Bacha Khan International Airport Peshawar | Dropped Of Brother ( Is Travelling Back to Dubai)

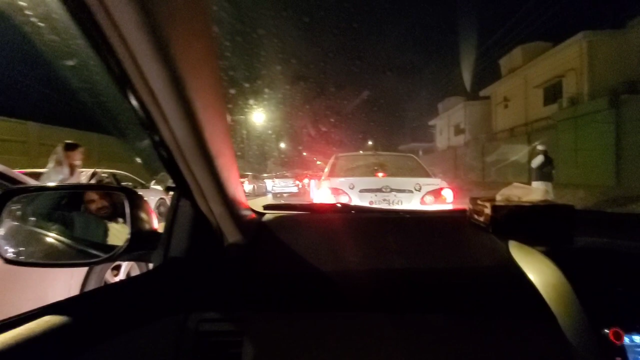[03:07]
انلی لائک 3 کلومیٹر کے اندر اندر تھے
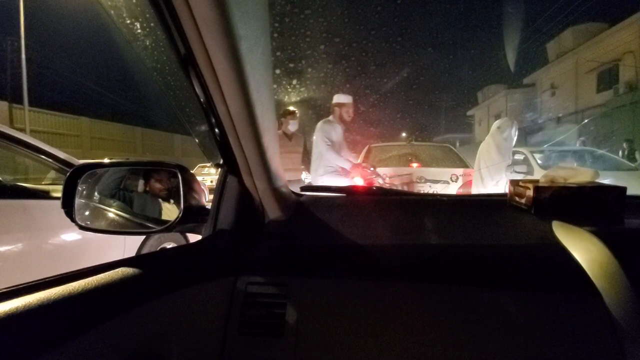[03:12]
سراؤنڈنگز میں جو یہاں کا باچا خان انٹرنیشنل ائرپورٹ ہے لیکن جہاں سے جاتے ہیں رستہ بند ملتا ہے بھی رستہ تو یہ اوپن ہے لیکن لیٹسی دیکھیں کیا ہوتا ہے